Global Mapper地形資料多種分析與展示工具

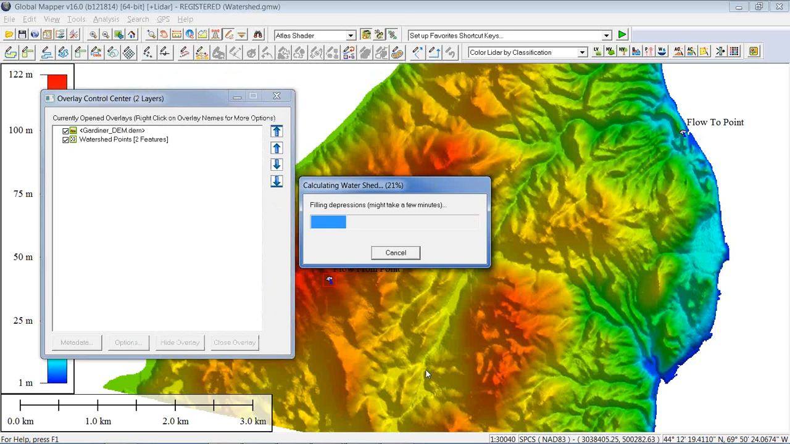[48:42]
I'm going to choose the water drop analysis, trace flow from selected point, and I'm going to untick this one. We're going to do that next, and I'll click OK. It just takes a second here to process, and as you can see, a line is generated. We're flowing from this point down to the lower elevation.
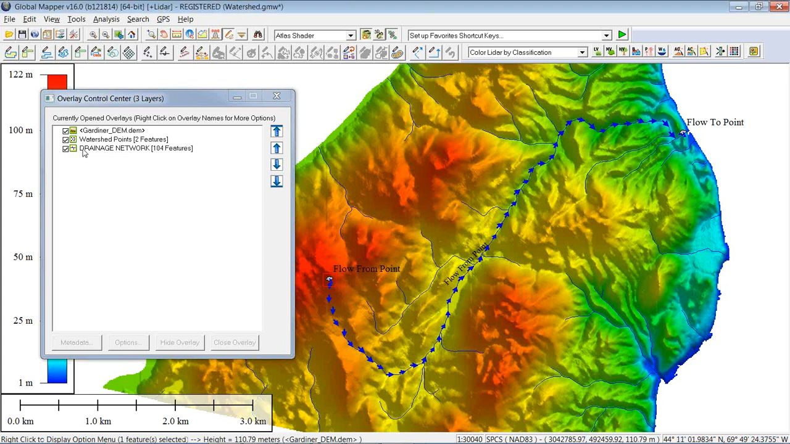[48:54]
So this shows up on a separate layer that can be turned on and off and exported, whatever you need to do. The next step is we're going to look at selecting this point and figuring out what area drains to that location.
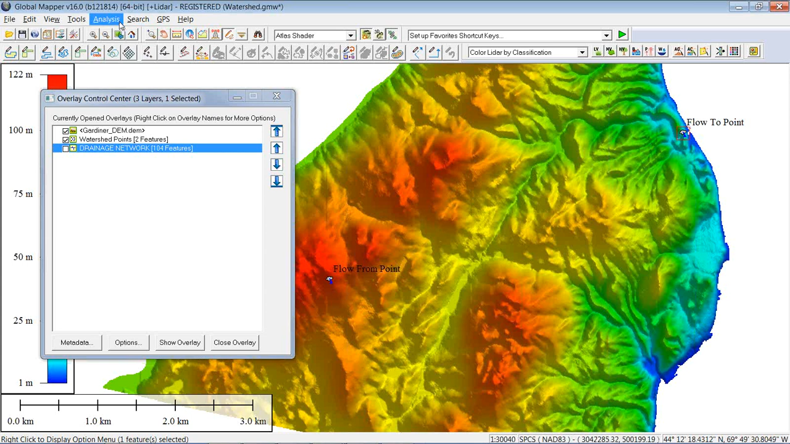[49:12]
So I'm going to go to the analysis menu and generate watershed again. This time I'm going to use the create watershed area showing drainage to selected point. I already have my point selected, so all I need to do is click OK.
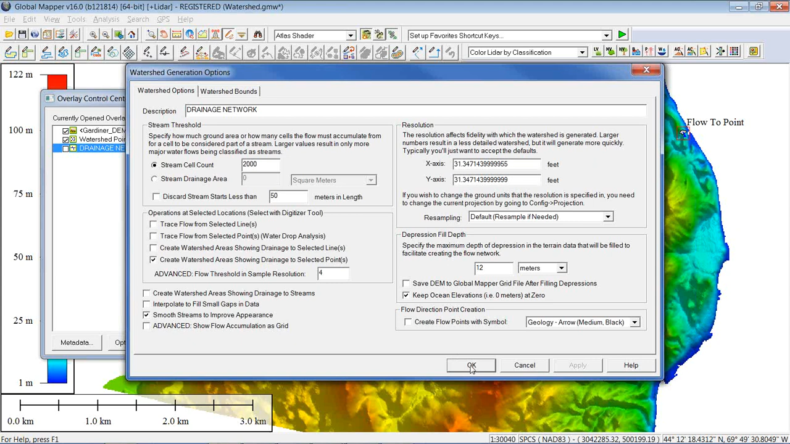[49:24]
And as you can see, this pink area is the watershed that flows right to this point. We also have the streams that are created and where that water is coming from. Excellent.
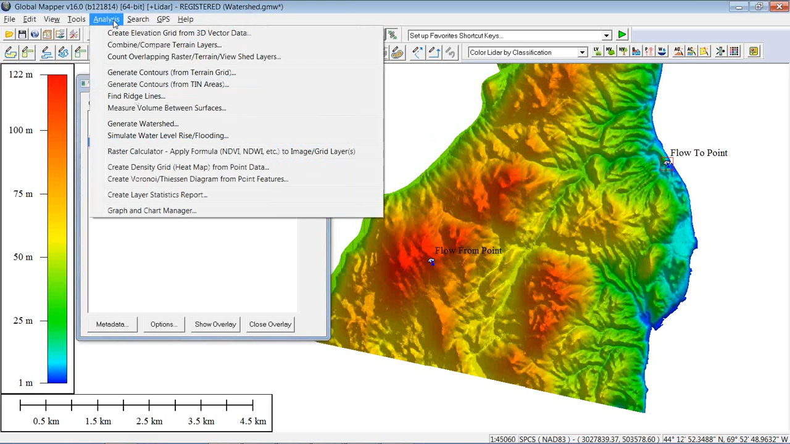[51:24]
Analysis, generate contours. We've been here before today. One of the options here is to generate a contour only at a specified height.
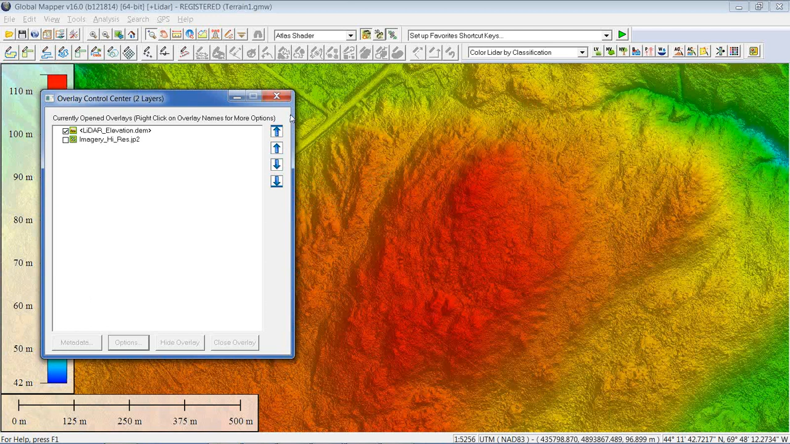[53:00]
to visualize terrain not based on actual elevation, but based on slope. And I'm going to choose that option right now. There are actually two variations on that theme. One is a slope direction shader.
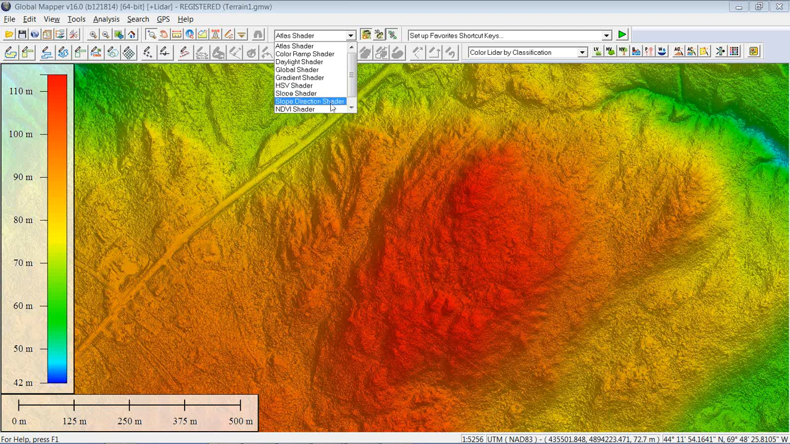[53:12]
It allows you to visualize south-facing, east-facing, north-facing slopes, etc. Or an angle visualization. Now, again, I'm going to choose that option. When my map refreshes, what I'm seeing now is not elevation. You'll notice my legend on the left side is now indicating degrees. This is the slope angle. I'm very quickly able to tell from looking at this map where the flat areas are and where the steep areas are. If I, again, was planning an engineering process, I can tell very quickly where those relatively flat areas are that would suit my application.
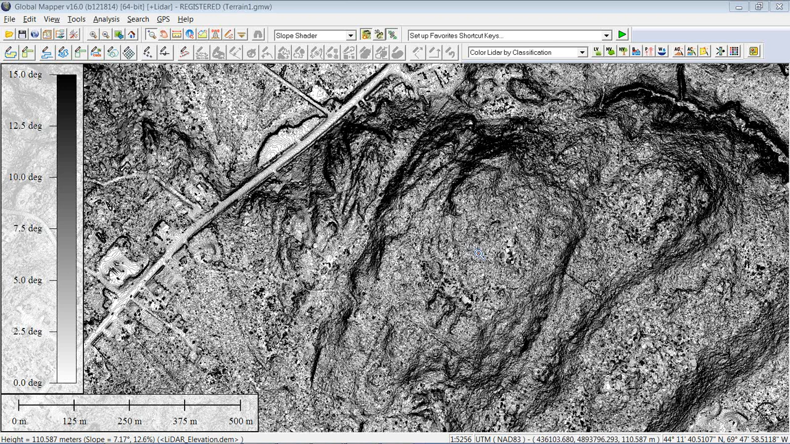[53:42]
The question we often get is, how can I capture this information? How can I get this into a usable format? Because right now, it's simply a raster visualization. Within the Overlay Control Center, one of the options we have for any layer, any raster layer, I should say,
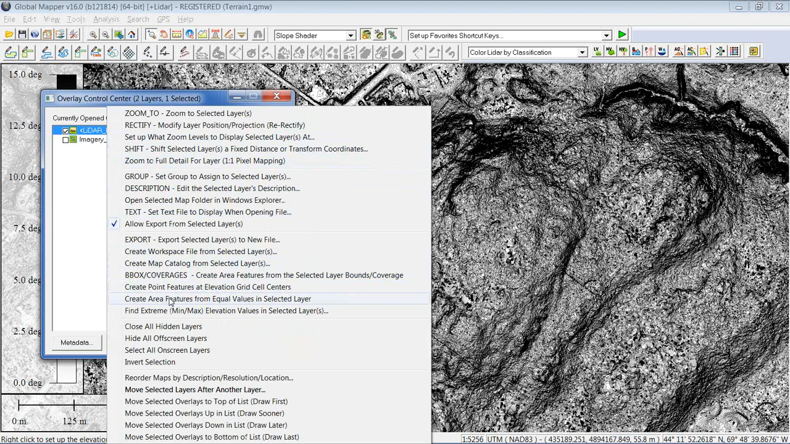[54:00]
is to create area features from equal values in that layer. Now, equal values can be different things depending on the layer. It could be color, it could be elevation, or it could be slope. Now, the fact that I have activated that slope shader, it knows that I want to capture slope. It allows me to set up a fuzziness value, basically a threshold for each area that's generated.
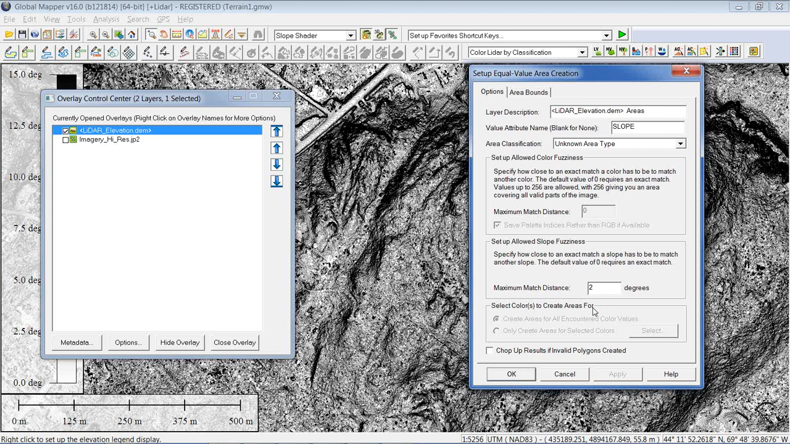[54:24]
I'm going to extend this slightly. I'm going to make a maximum match distance of two. In other words, every cell is going to be matched with those that are two above and two below. You'll see the end result of that in just a second. And to speed up the process, I'm going to limit the analysis, similar to what Josie had done at the start, to a specific area.
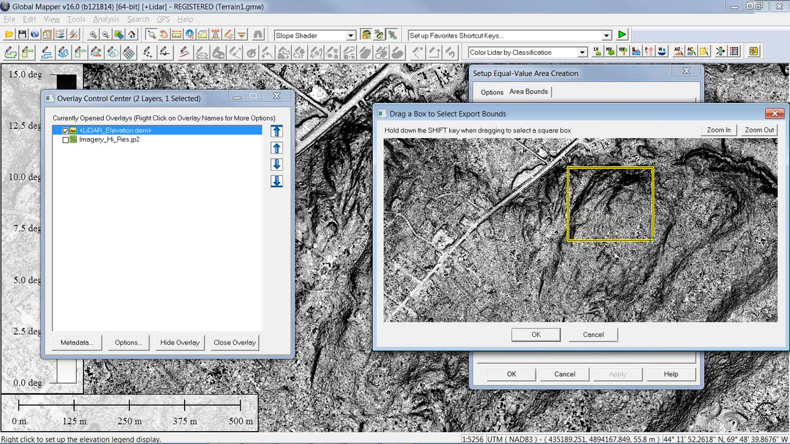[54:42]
I'll just grab a section right in the middle here, and we'll run the slope analysis in that area. Again, before I click OK to confirm, I'm generating a new layer.
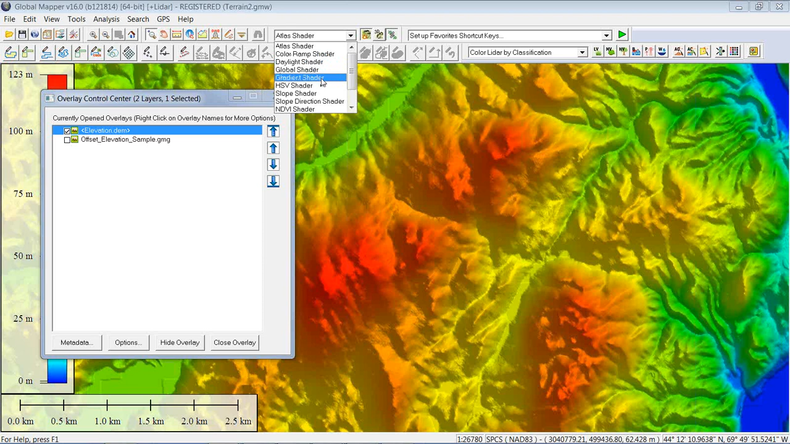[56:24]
So I'm going to very quickly do this again because it is worth showing this. This is the lower resolution data set. The higher resolution LIDAR data was taking a little too long to respond. So same procedure. Again, I visualize the data based on slope. Right click, create area features.
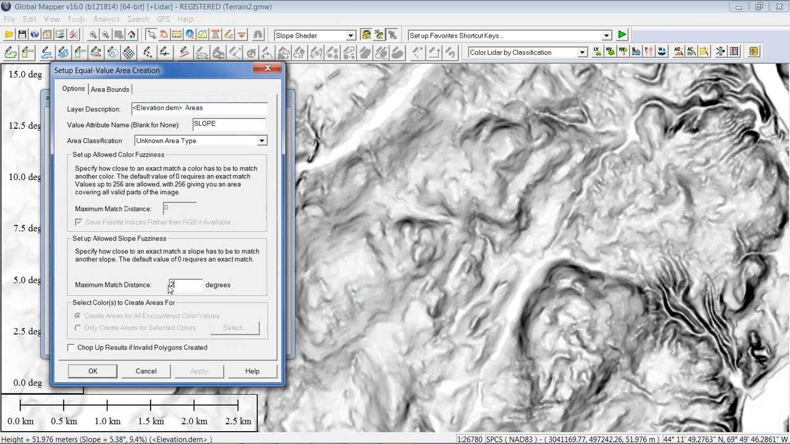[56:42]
Again, my threshold, I'm going to make two degrees. And hopefully when I define the bounds this time, it will respond a little quicker. And again, low resolution usually. Gratification. We'll click OK.
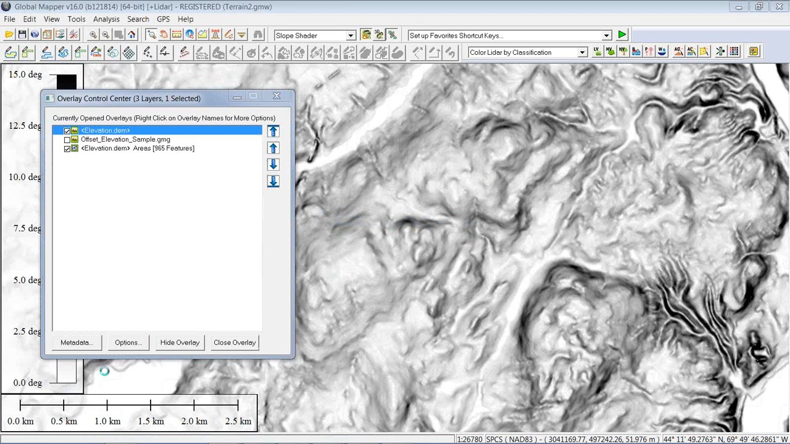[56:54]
And there we go. So I'll turn off the original elevation layer. What we're left with essentially are a set of polygons that,